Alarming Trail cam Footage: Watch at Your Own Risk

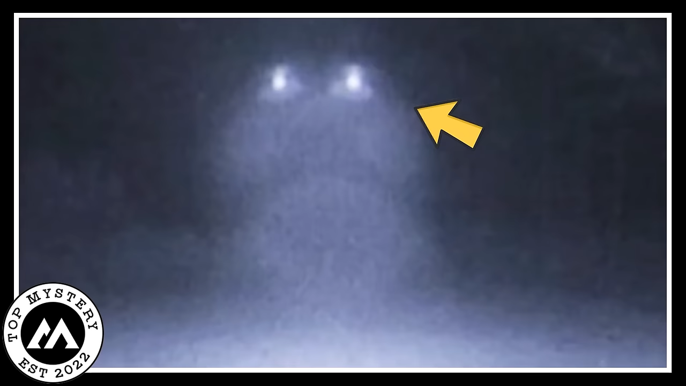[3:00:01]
The dark night suddenly had these odd lights coming from the coyote's eyes, like it was telling secrets about the night. The lights showed a kind of quiet dance in the dark.
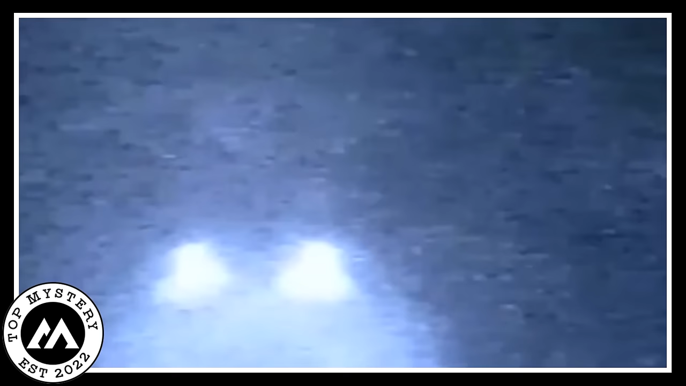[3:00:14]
Whether it's alien, I'm not sure about that, but it's definitely a UFO. The camera kept taking pictures, and each one showed a different part of this strange thing.